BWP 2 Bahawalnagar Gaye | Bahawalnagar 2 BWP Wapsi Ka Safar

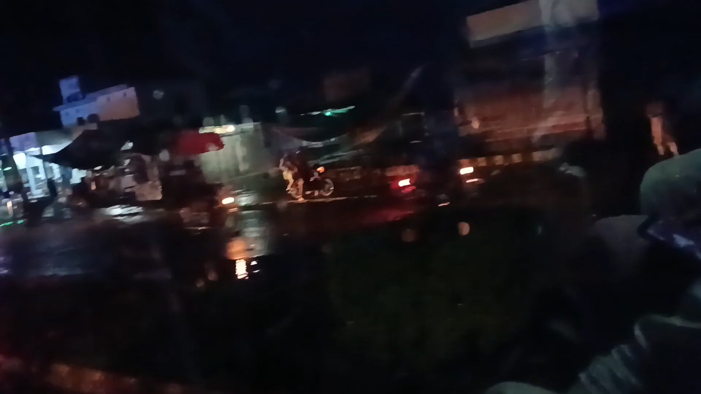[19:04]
चिश्तियाँ रुके हैं अभी, चिश्तियाँ ये सवारी उतार रहे हैं, कोई चढ़ रही है सवारी, यहाँ